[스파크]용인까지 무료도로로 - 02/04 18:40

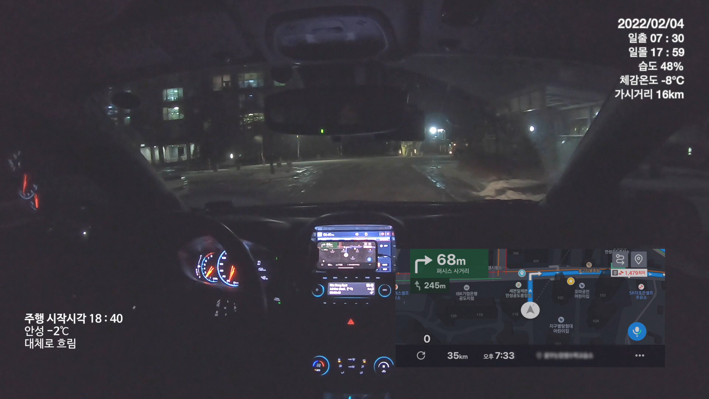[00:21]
안녕하세요. 유키TV의 유키입니다. 오늘은 2022년 2월 4일 입춘입니다. 그리고 지금 시간은 6시 40분. 6시 40분이고요. 지금 저는 와이프를 모시러 갑니다. GPS가 연결되었습니다.
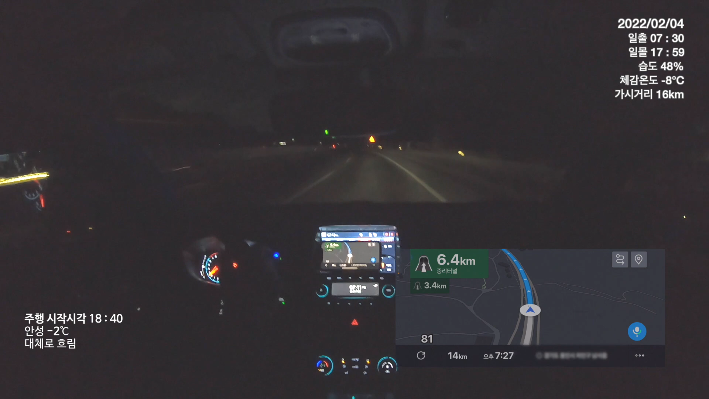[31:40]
앞에가 잘 안 보이잖아요. 하이빔을 켜주는 게 좋아요. 단, 앞차의 시야를 방해하지 않는 한에서 가는 것이 좋습니다.